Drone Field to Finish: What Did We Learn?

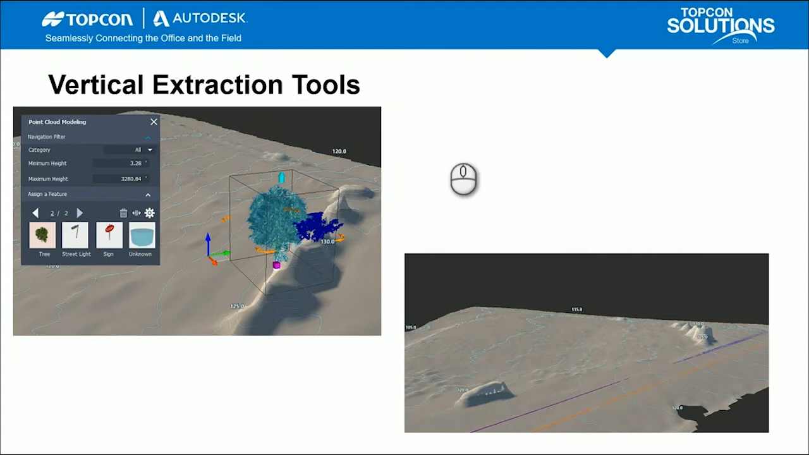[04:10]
But for now, we still need to use the vertical extraction tools. And I definitely, in my next process of taking photos, I would take more photos of those vertical features and see if I can get them all at once, versus just getting little pieces of them and trying to extract the vertical features from them. The units. It's really important to make sure that you're using the same units throughout.